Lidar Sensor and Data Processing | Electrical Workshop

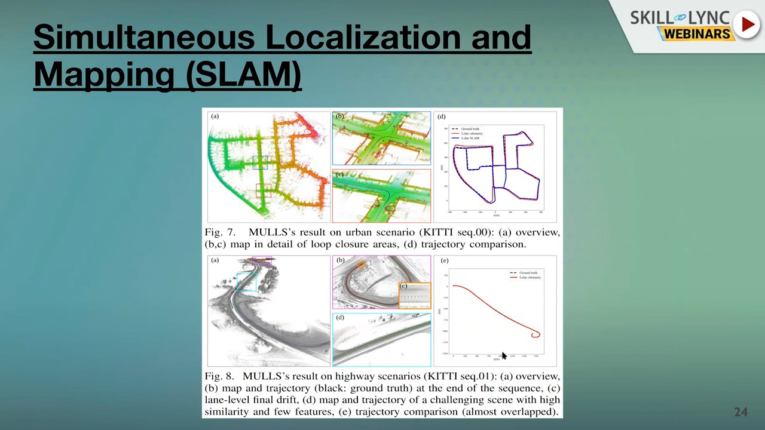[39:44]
this is using the same LiDAR data, but this is using a different algo called the MULLS. And you also see how, for example, the MLOM works.
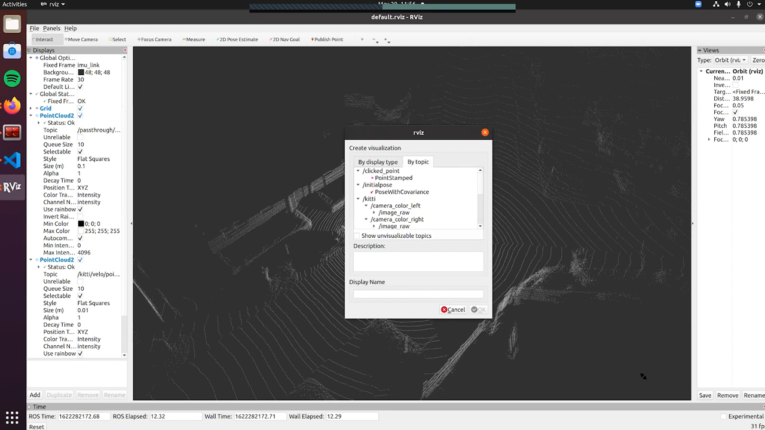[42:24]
how easy it is to perceive camera data, for example.
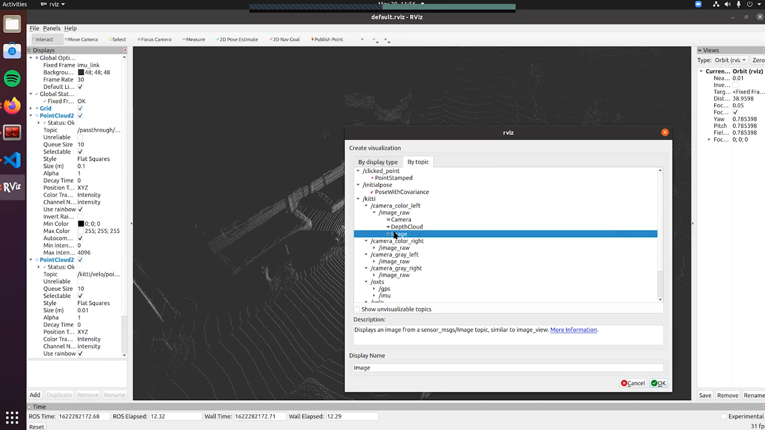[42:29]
So what you see here is the LiDAR, the full 360 degree view of the LiDAR.
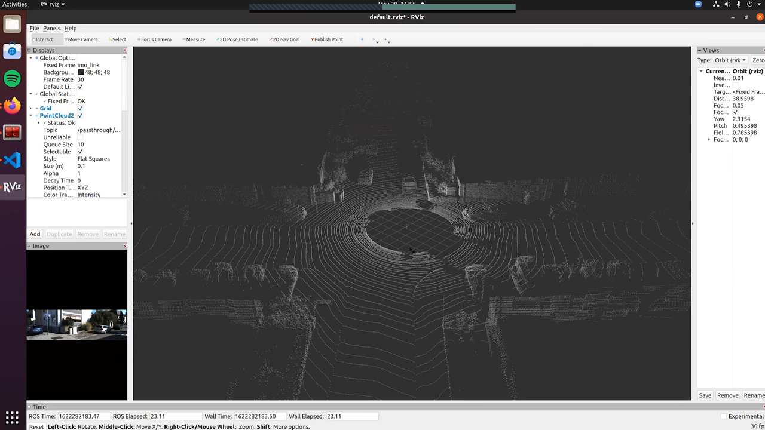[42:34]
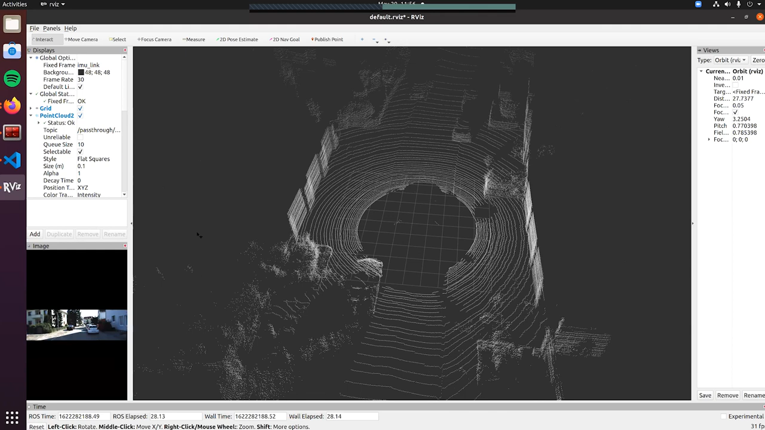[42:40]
And for example, you can see very easily that it's not that hard to detect objects. So this is very clearly a car.
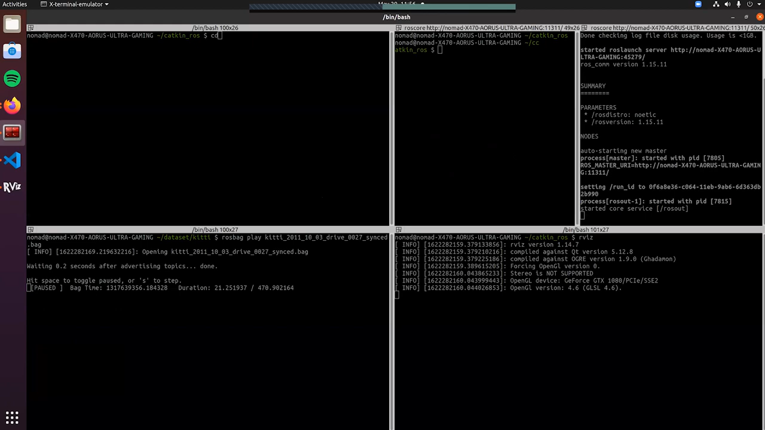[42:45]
And this is also a car.
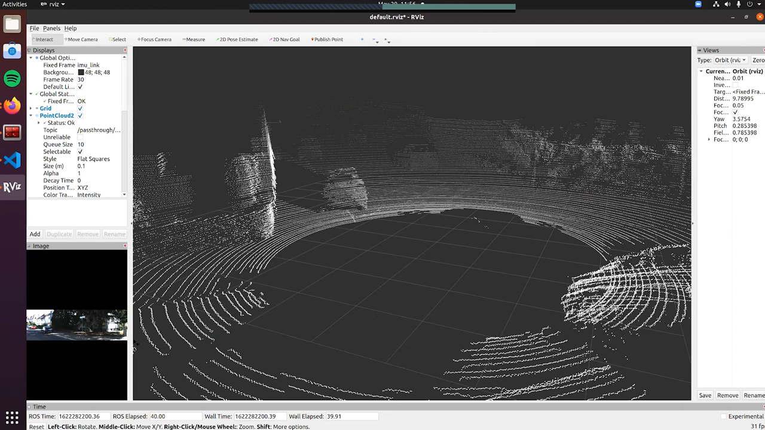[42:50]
And you can also, for example, use the image here and use the image to map it to the vehicles. So you see this car here, you can map it to the car in front and say that this is a vehicle. And then you can also use it to detect trees, foliage, where you can drive, where you cannot.
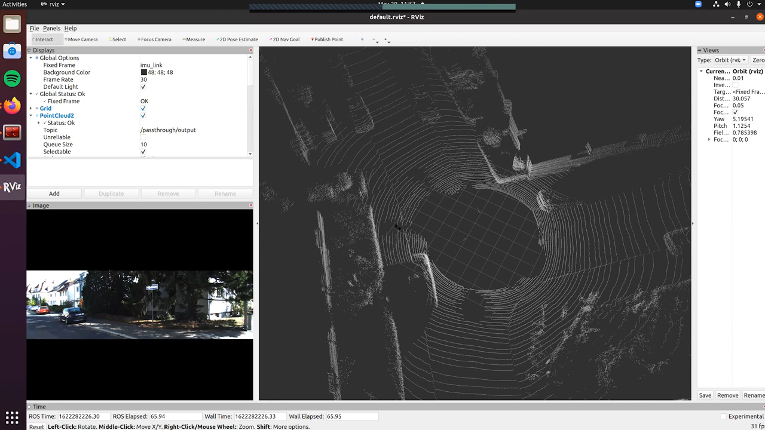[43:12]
For example, you can clearly detect where the footpath is. So this is the drivable space. And then you see this click in the graph. So this basically can be used to detect that you are now seeing this footpath. And we also can see, for example,
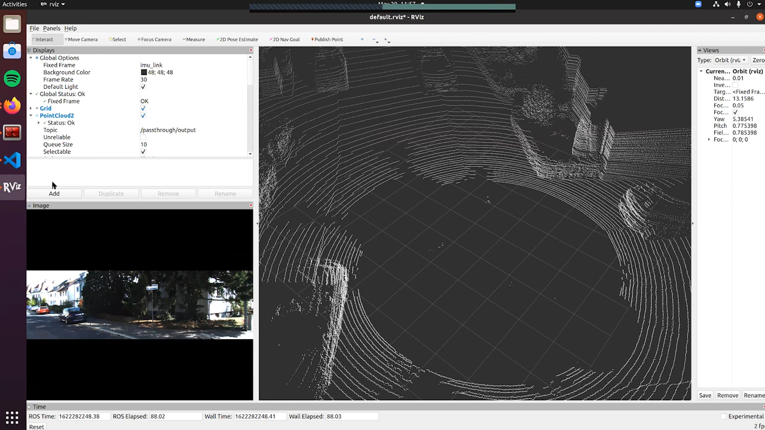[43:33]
IMU, and let me also add GPS. Then, for example, you can see what is the IMU.
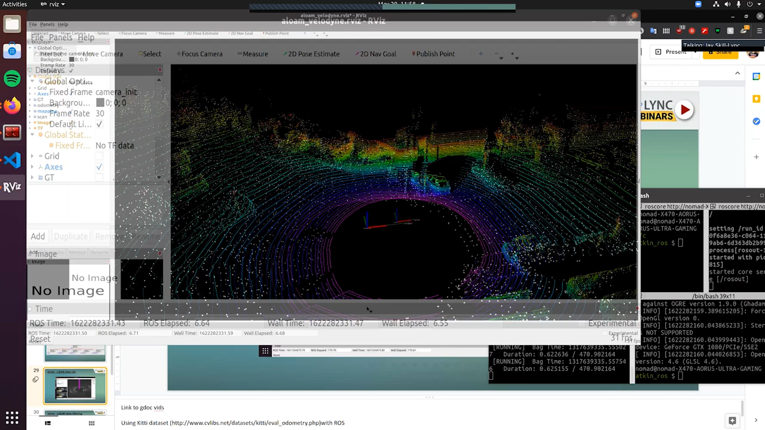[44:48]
So here you see the first big difference you see is that the map is static.
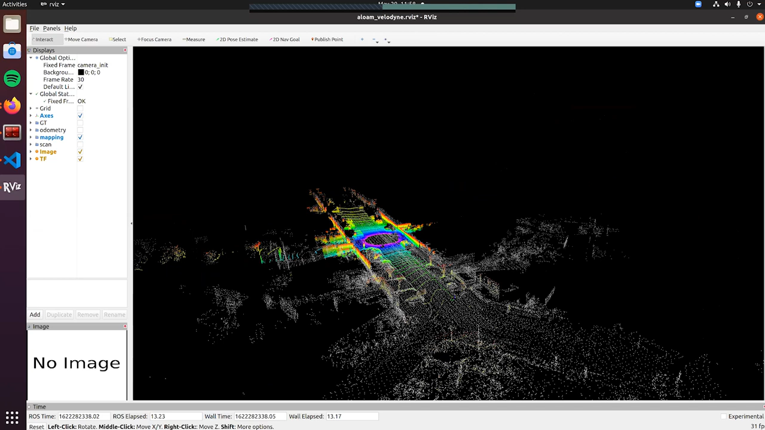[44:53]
In the previous one, we were moving with the car. Here, this is where the car starts.
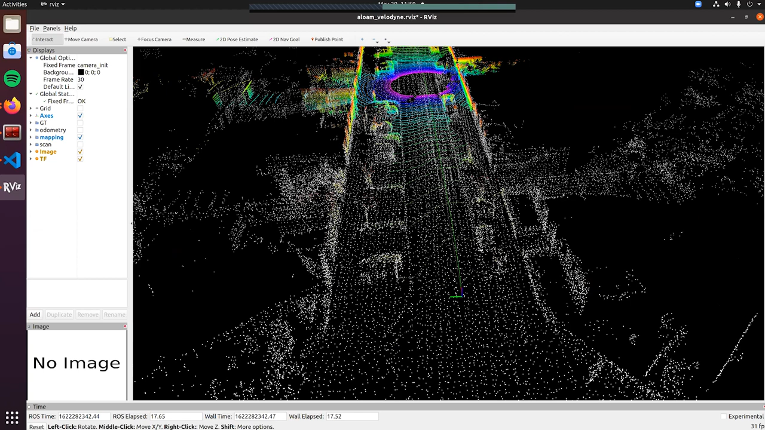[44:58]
So this is where our base frame starts. And then you see we are building a map of the environment.
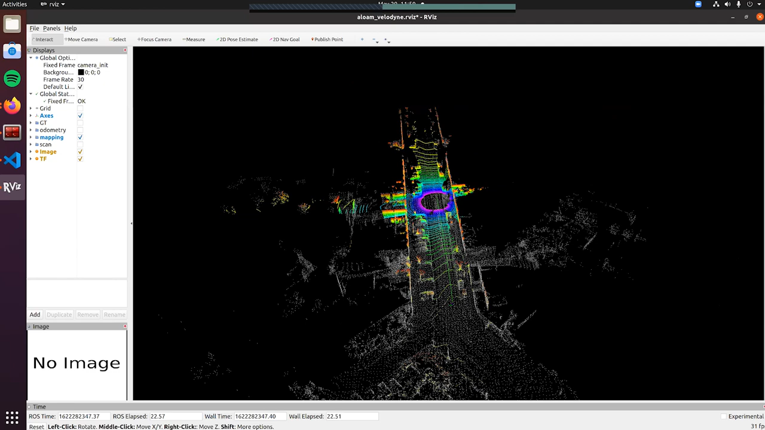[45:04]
The colors you see, this purple, blue, green, and red is basically elevation.
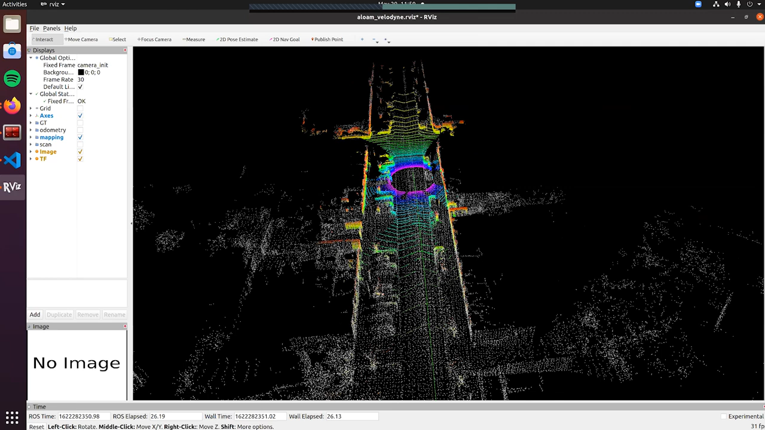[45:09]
So blue means it's closer or below the ground. Green and yellow is in our range. Red is height, it's slightly higher.
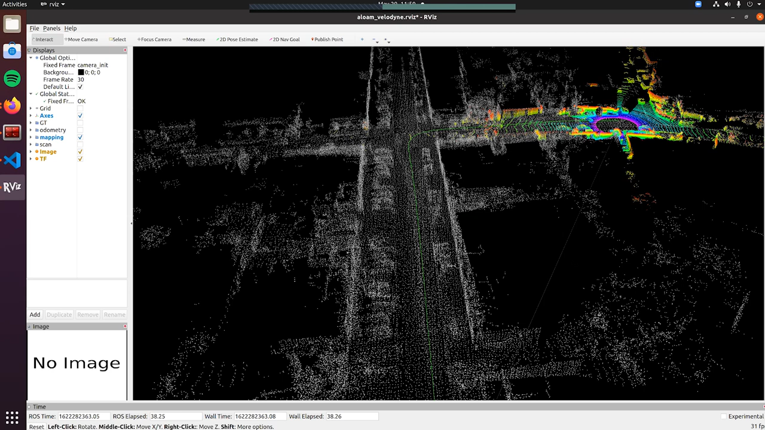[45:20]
And for example, you can also see we already have the GPS in the car. So you will think, why do we need to have a map?
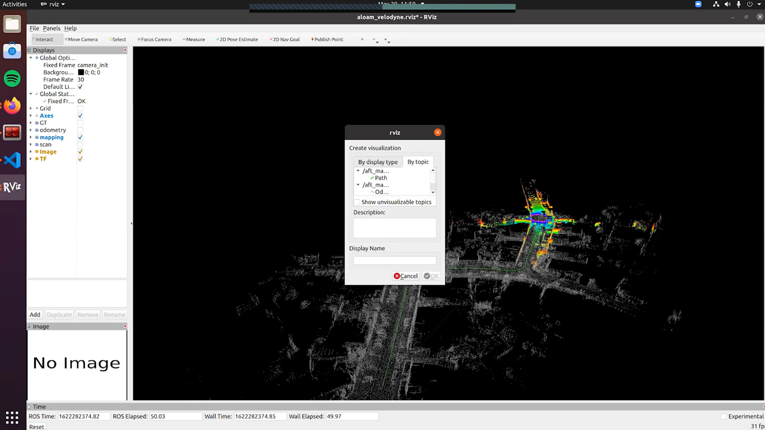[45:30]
Why do we need SLAM? So here, for example, if you see the odometry, let me see.
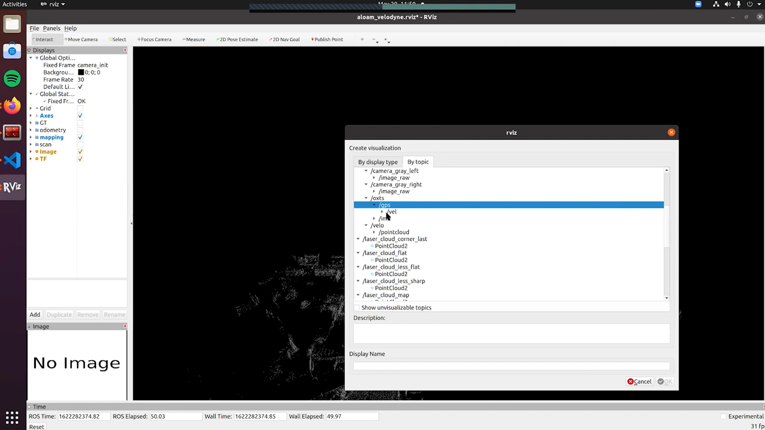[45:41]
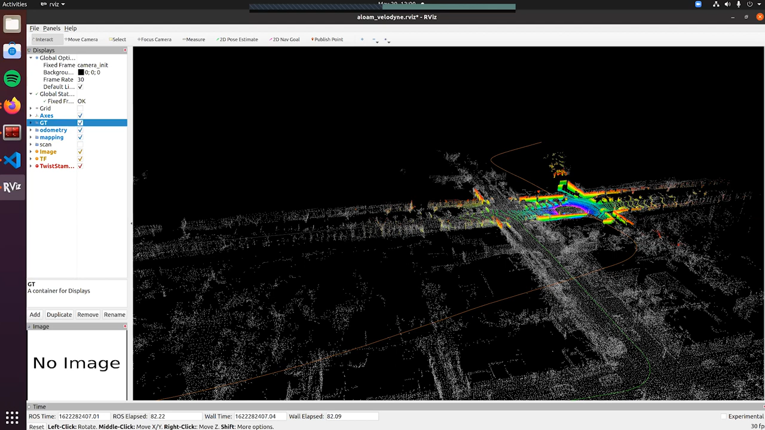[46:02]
So if you were using just the odometry, you will see that we are already so off in terms of drift. You see, it assumes the car is going upwards. It assumes an elevation. It also assumes that positional error. You can see how far off it is. This is almost 10 meters in error.
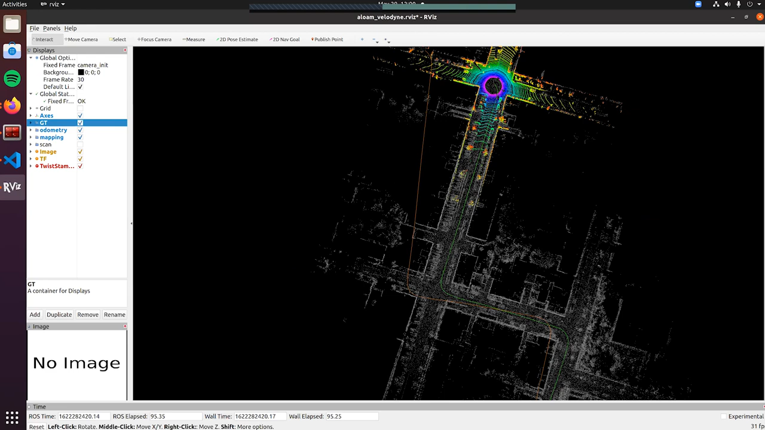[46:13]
And this is not even a big distance. We have not even traveled more than a kilometer. And you can see how far we start drifting with the sensor. And this is where having a very good sensor fusion system and SLAM can help. And you can see that the map is also flat. This is because we are driving in a flat environment.
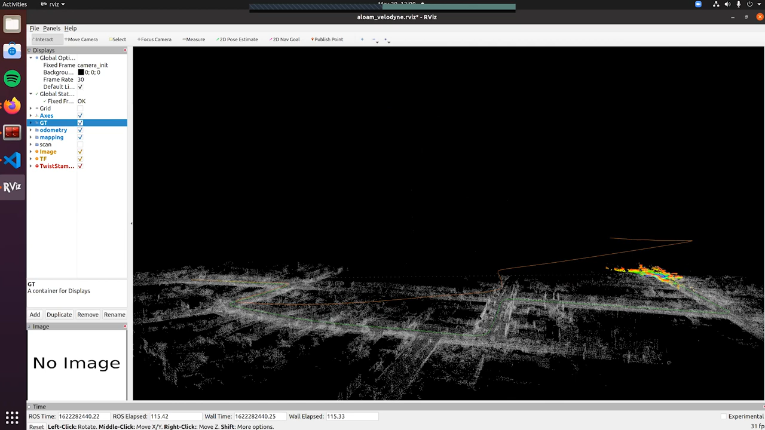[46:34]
And yeah, this is one of the biggest use cases for LiDARs.